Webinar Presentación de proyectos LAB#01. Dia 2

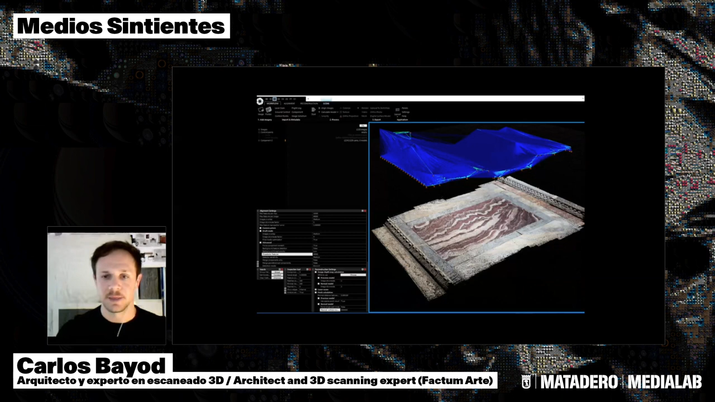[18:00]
And thanks to this combination of different techniques, including the 3D scanning technologies, but also photogrammetry, it was possible to gather this type of information, documents of the different panels of the marble types with and without the color.
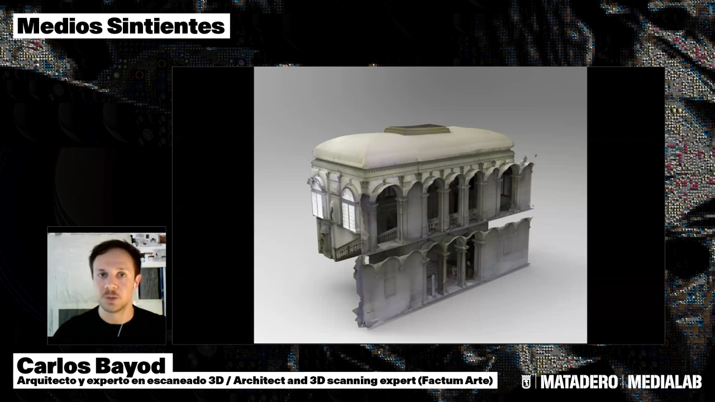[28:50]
and then how can you combine that with recording specific sculptures or specific elements of the decoration that should be recorded in higher detail, in higher resolution.
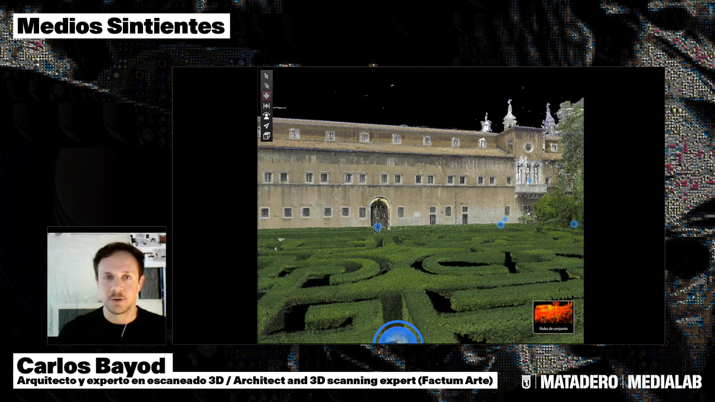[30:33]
justification for many of the things that we were doing. We have been looking at the texture of things. And when we were finishing this recording and we were walking in the cloister,
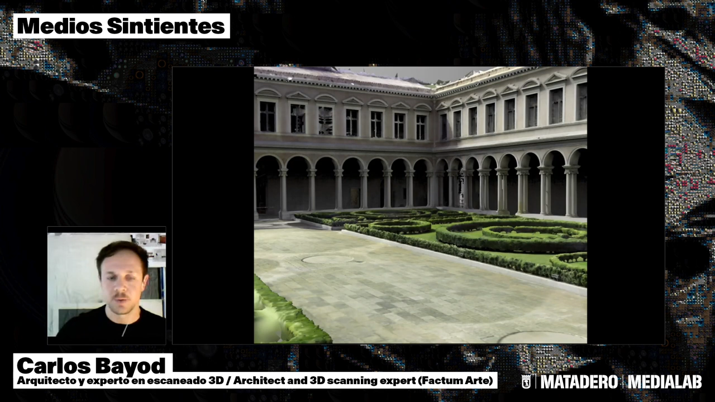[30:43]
in the famous cloister of Palladio, we figured out that the walls,
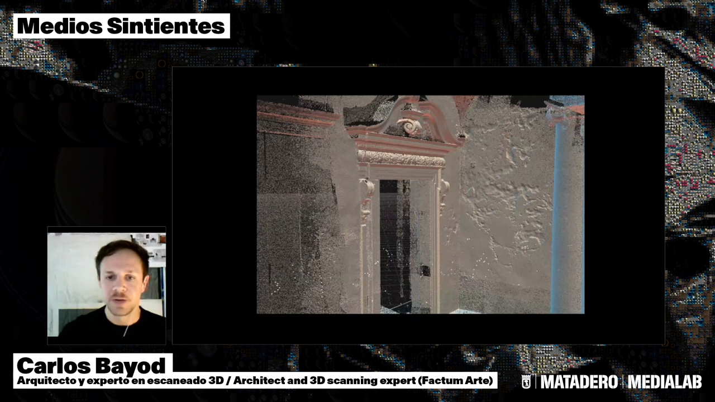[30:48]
they were changing a lot from time to time.
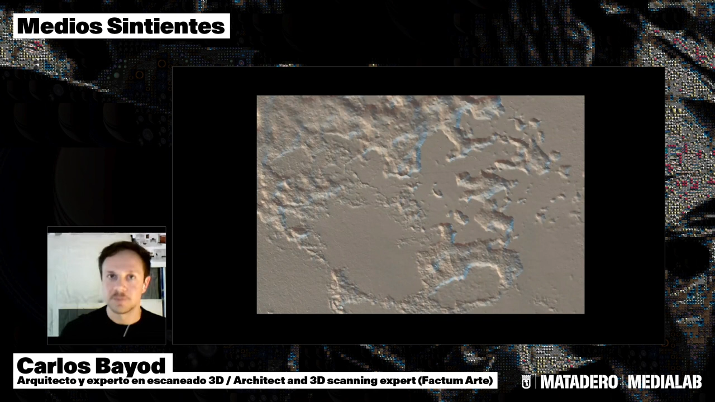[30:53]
So the plaster walls, every time there was aqua alta, every season that there was flooding, it was making the walls to actually change its shape.